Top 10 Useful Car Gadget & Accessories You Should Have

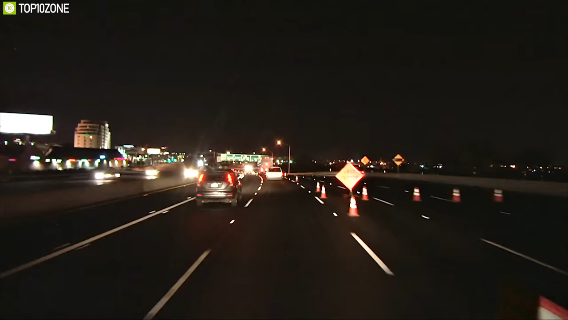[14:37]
comes with night vision to provide you clear footage even at night equipped